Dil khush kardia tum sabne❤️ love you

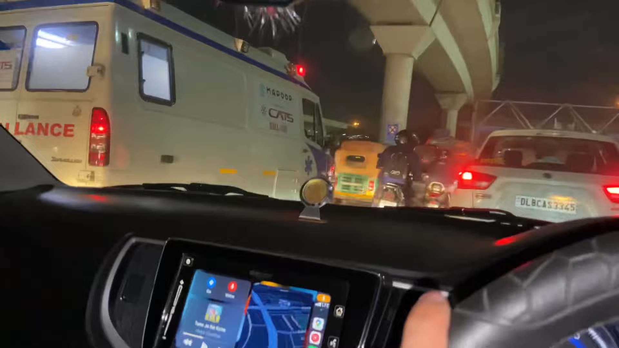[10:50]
सो गाइस, अगर आप मेरे सब्सक्राइबर हो, मेरे भाई हो, तो हमेशा एम्बुलेंस को जगह देना भाई। मैं उस साइड चल रहा था, पूरा इधर काट के इधर आया हूँ ताकि ये निकल पाए,